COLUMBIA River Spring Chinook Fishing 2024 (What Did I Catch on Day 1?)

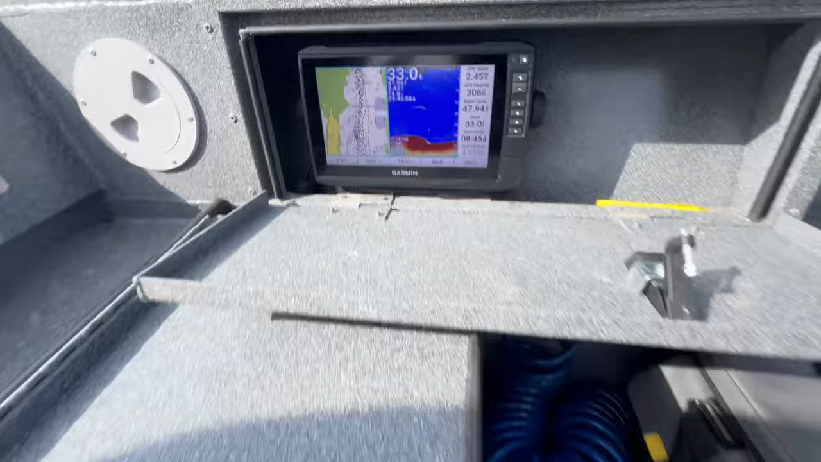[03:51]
that there are fish is that a fish right there you guys suspended is that a small one i don't know you tell me what do you think